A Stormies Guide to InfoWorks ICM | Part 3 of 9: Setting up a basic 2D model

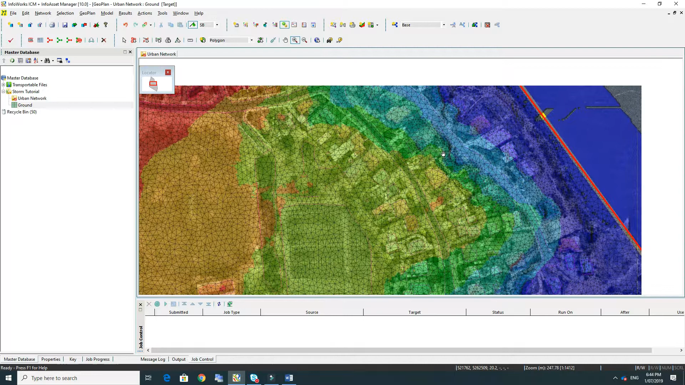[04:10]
We should be able to see where the terrain is steeper. The mesh elements should be tighter which we can see there on the bank.